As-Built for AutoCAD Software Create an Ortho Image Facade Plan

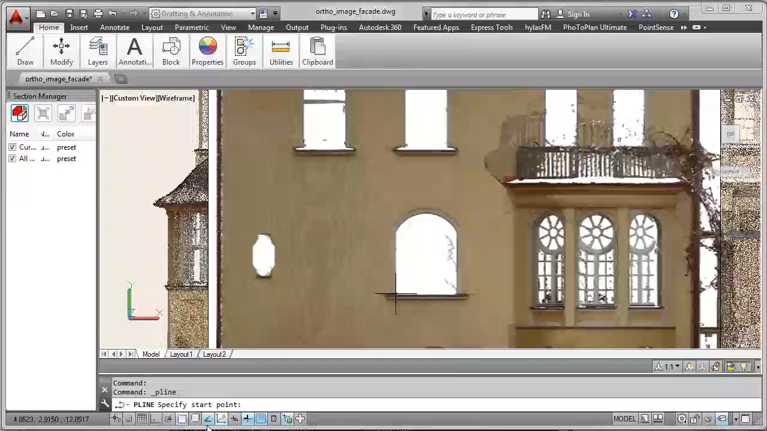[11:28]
Otherwise you would select a different plane for image plane.